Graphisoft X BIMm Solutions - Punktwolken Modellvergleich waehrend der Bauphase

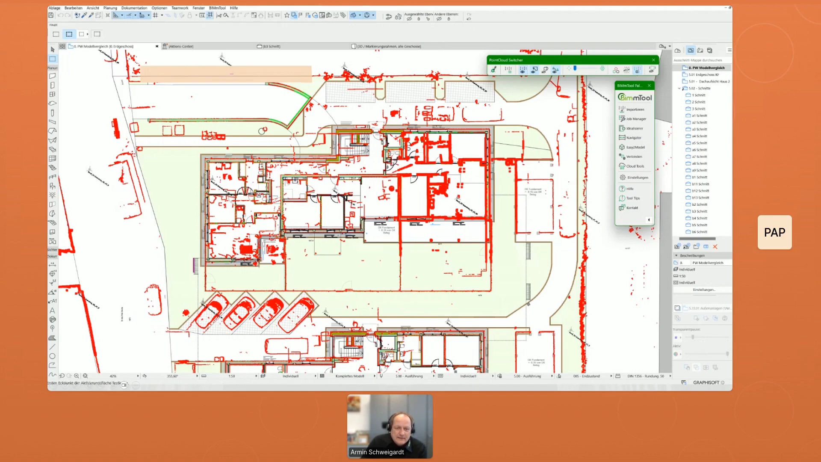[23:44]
kräftig wie es wie es ausschaut also immer eine kontrolle von drei zentimeter eine distanz von drei zentimeter eingegeben und man sieht dass da doch bei so einem neubau doch auch abweichungen vorkommen wenn ich jetzt noch mal eins weitergeht dann sieht man das ganze jetzt einmal im schnitt das hier kann man sehr schön erkennen dass die fenster das fenster wohl an der richtigen position sitzt oben die decke hat die richtige höhe unten beim fußboden zum etwas höher geworden als der geplante fußboden so wie es ausschaut um um ein paar zentimeter aber
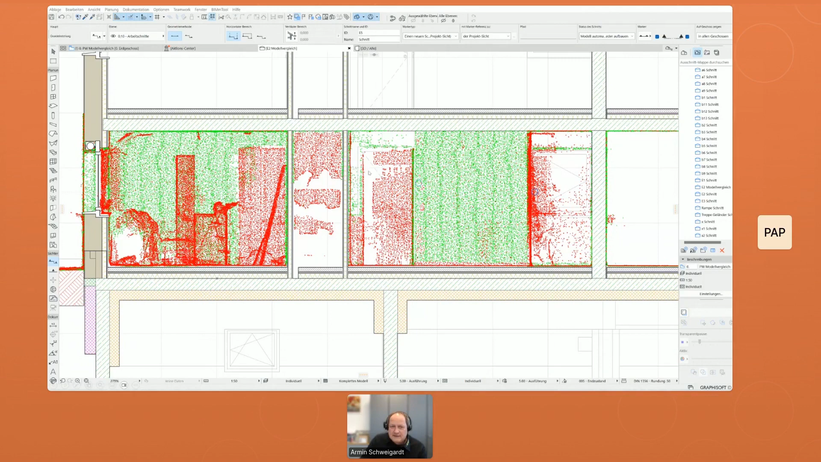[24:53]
planungsmodell wir haben doch zum teil erhebliche abweichungen feststellen können wobei wir das noch mal genau verifizieren wollen ob da nicht unser scanning operator vielleicht auch in einen fehler gemacht hat was natürlich auch passieren kann beim nächsten beispiel wenn ich hier reingehe da ging es darum dass hier die das planungsmodell überprüft wird auf diese wand hier oder auf die wände die wir auf die wir aufgenommen haben in dem projekt sollte eine naturstein fassade drauf kommen die vorgefertigt wird also das heißt wird jeder stein einzeln exakt für
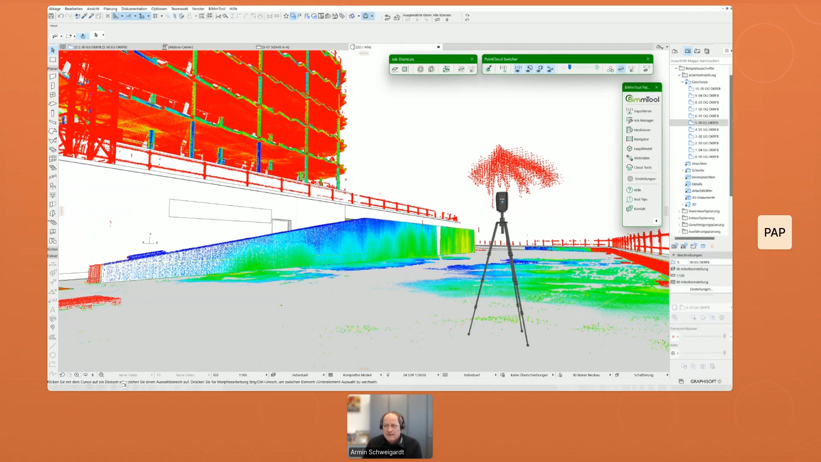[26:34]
planungsmodell einzustimmen aber die stützen über diese entfernungen alle in zwei zentimeter genauigkeit von diesen entfernen gemessen also das sieht man schon dass das ja genau gearbeitet wurde wenn man jetzt hier mal auf draht modell gestellt so dass man auch die bauteile dann dahinter besser sieht und hier kann man auch noch mal sehr schön erkennen dass eben diese wände
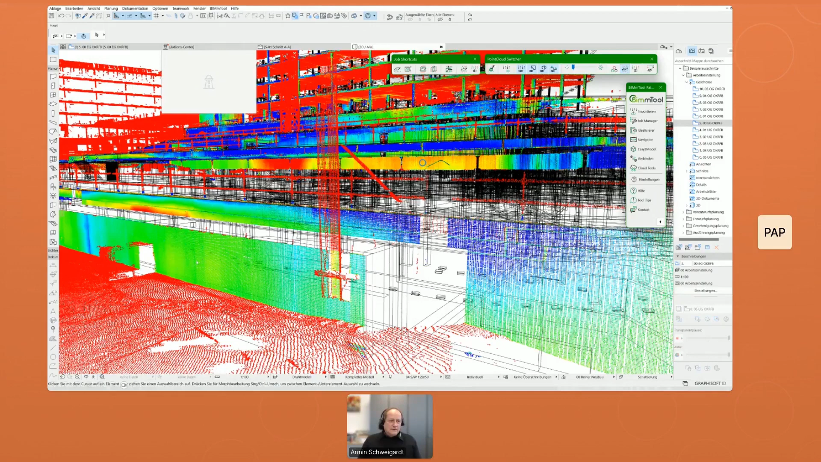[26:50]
auf die es darauf ankommt hier eingemessen wurden und wo diese auch verformungen haben noch ein weiteres bild einmal mit dem modell da überlagern natürlich die dann teilweise allein das hier bei dem nicht das auch das reine das reine modell ich würde jetzt noch ganz gern in direkt ins noch mal ins archikat wechseln leider kann ich mich ein kein projekt zeigen von neu
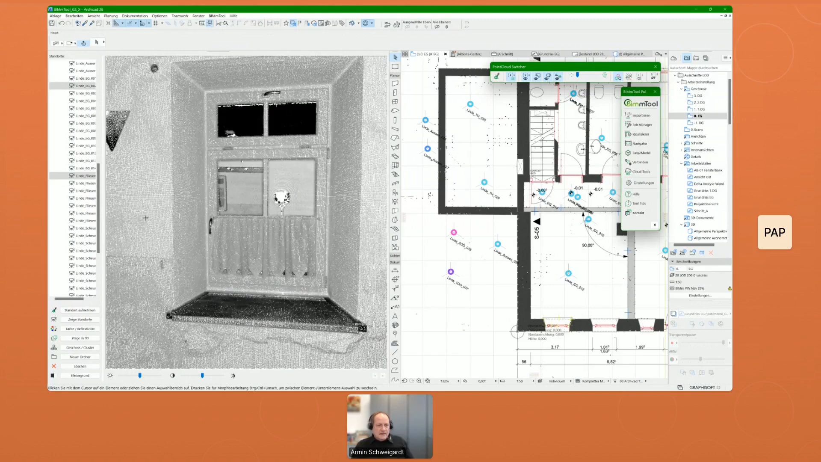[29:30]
weil der leser das den bereich sozusagen mit dem laser selber ausleuchtet und auf die oberflächen helligkeit reagiert und dementsprechend den
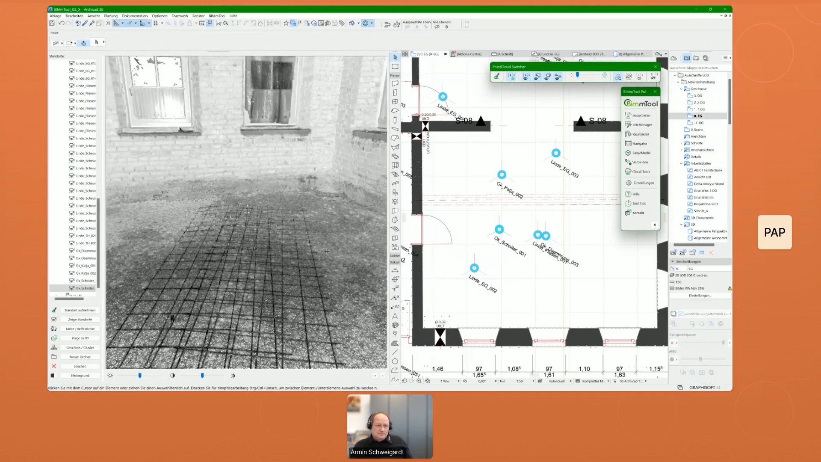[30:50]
weil die waren relativ neu oder waren neu deswegen hat man nur den putz also die fenster drin gelassen aber man hat den kompletten fußboden rausgenommen hat eine schotterschicht eingebracht und somit weiß man jetzt auch dass diese außenwände hier die stehen hier auf einem fundament die sich etwas hier verbreitet und diese dinge kann man hier eben sehr
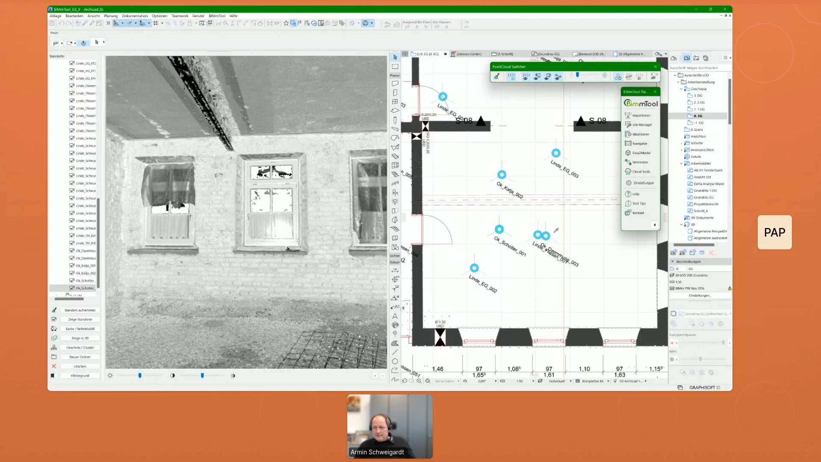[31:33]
statische berechnungen die richtige dimensionierung angenommen werden dann war hat man während der bauphase noch mal gescannt und hat einmal jetzt muss ich bloß gucken aber das kann sein dass ich vielleicht einmal falsch bin hier sehen wir jetzt die
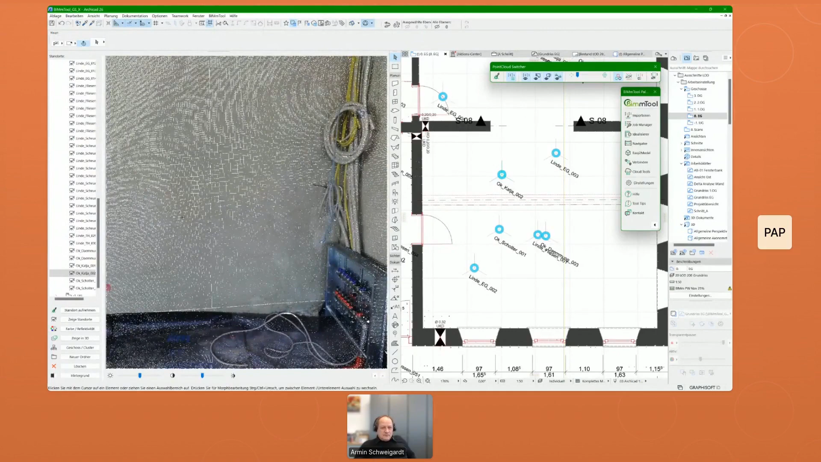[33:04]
so hat man auch diese dinge hier mit dokumentiert
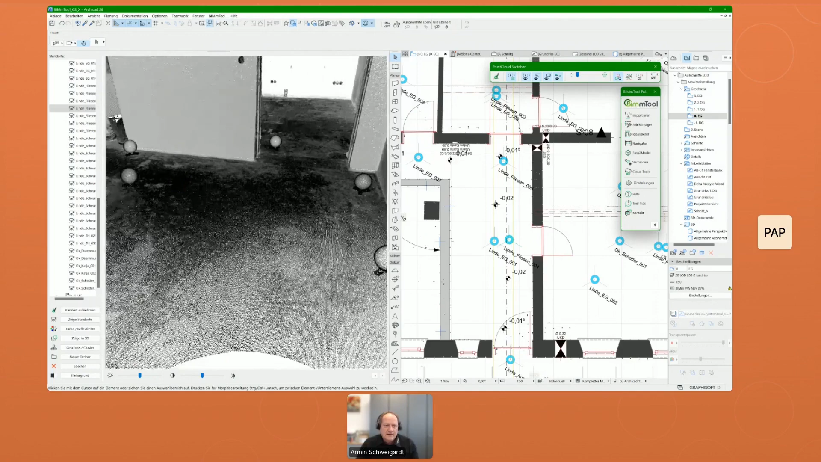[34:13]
nicht wirklich eben aber durch unsere vorherige analyse konnte der fließen leger sehen okay wo muss ich gleich etwas mehr aufbringen und wo wo ist der boden ja wo muss ich etwas sparen mit dem kleber das meine fließen nachher auch
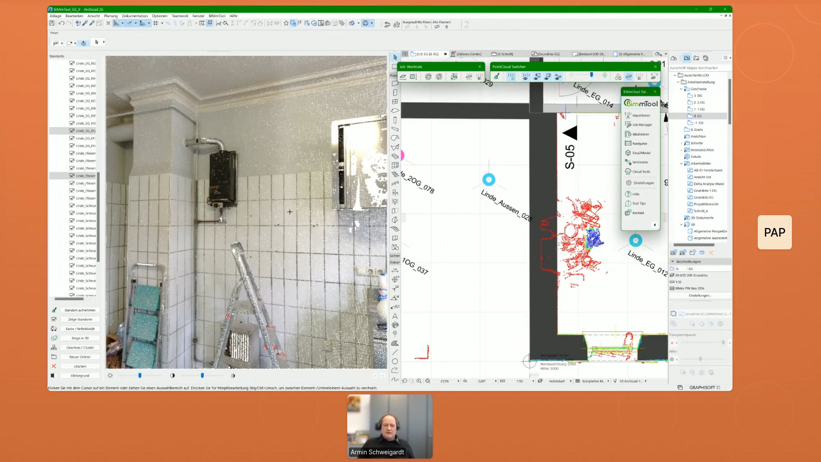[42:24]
fließenspiegel drauf ist und dass diese fließenspiegel relativ dick ist im kamin kann man so ein bisschen erkennen vermutlich sind da ist da noch mal eine schicht fließende runter und man hat die wand wohl hier in dem oberen bereich modelliert oder gemessen
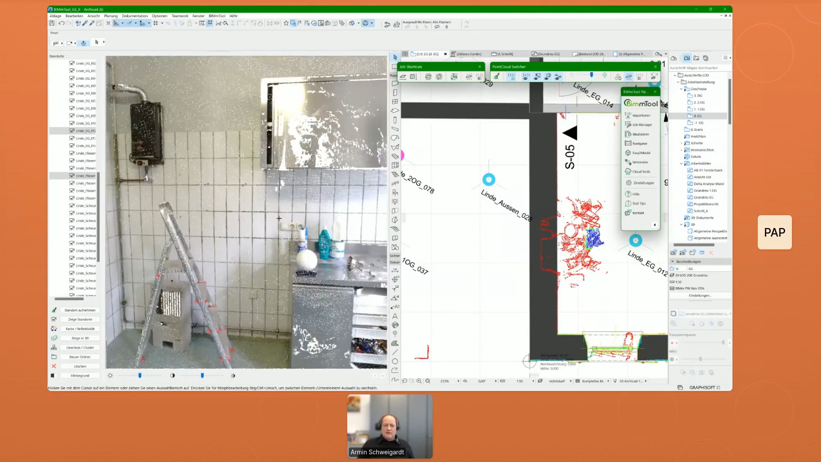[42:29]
und die punktwolke ist hier unten geschnitten in dieser höhe
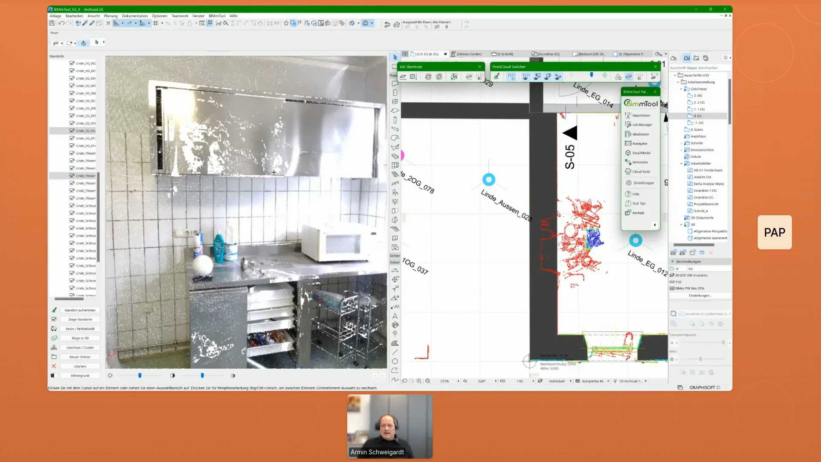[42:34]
also auch für solche zwecke ist eben dieser navigator sehr hilfreich und man kann
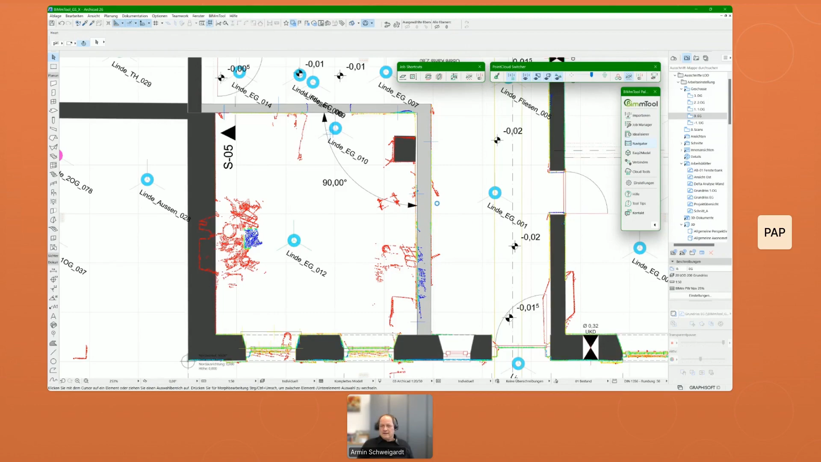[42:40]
hier details sehr gut erkennen und wenn man jetzt hier einmal ins 3d geht
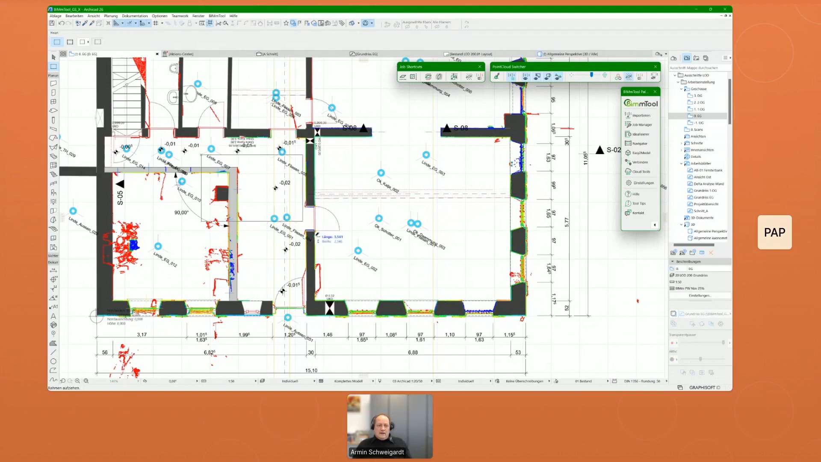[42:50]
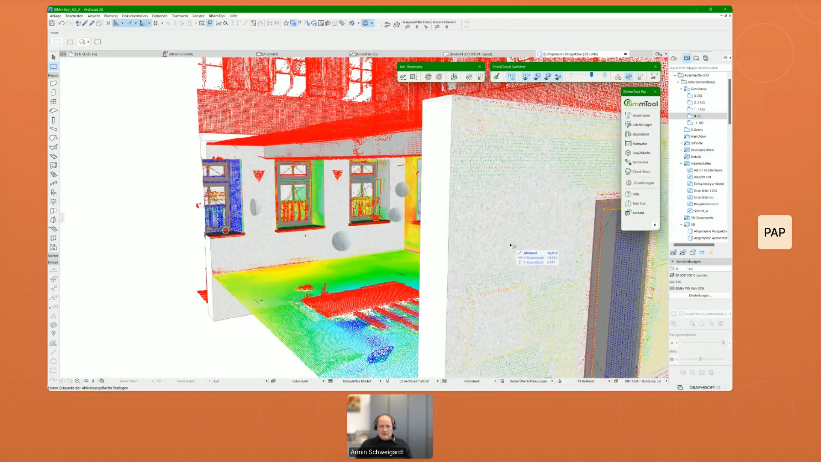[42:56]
dann kann man das noch viel schöner erkennen dass hier die punktwolke dementsprechend eingefärbt ist und dass der fußboden der jetzt natürlich gerade ist aber die die punktwolke dass das hier eben doch ja das ist noch die ursprüngliche punktwolke entschuldigung die ursprüngliche fußboden der noch mit angezeigt wird und naja vielleicht überlagern sich da verschiedene